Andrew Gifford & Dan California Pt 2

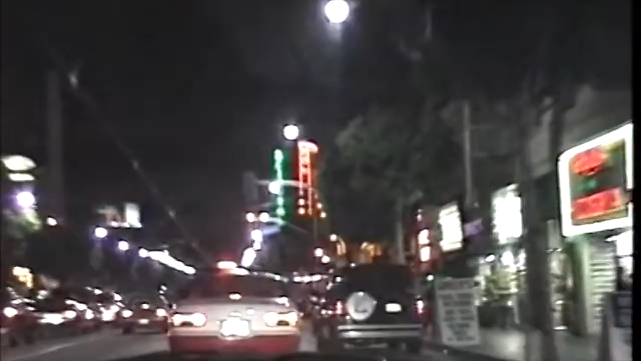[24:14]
That's the Church of Scientology where Tom Cruise and Nicole Kidman and everybody goes. A nutty thing that's...